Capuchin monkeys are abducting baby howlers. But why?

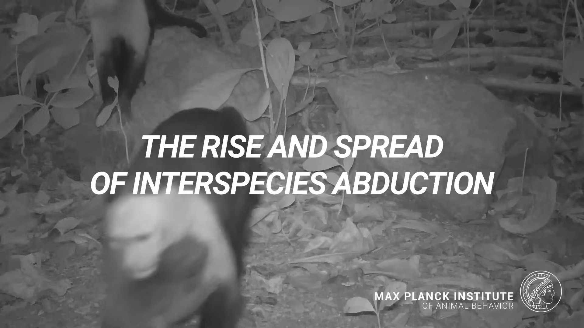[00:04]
On the island of Jicarón, off the coast of Panama, live a population of white-faced capuchins that are really unique because they use stone tools, and we have been studying them since 2017 using motion-triggered camera traps.
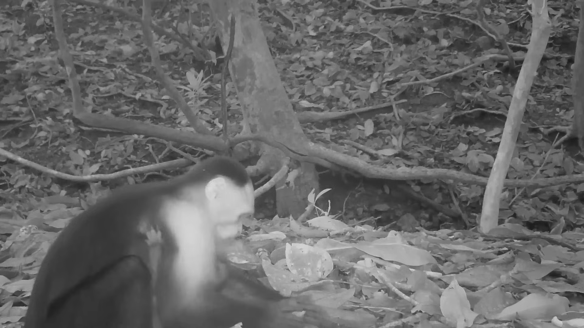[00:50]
Why is this capuchin carrying a baby howler, a baby of a different species? Clearly a male capuchin. That's also quite notable because it's not rare for females to adopt babies of other species. It's not common, but it's not unheard of.
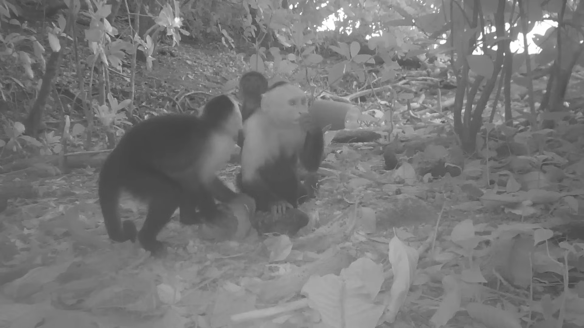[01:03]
But to have a male do it was really unusual and really strange. Of course, I was very surprised by this finding.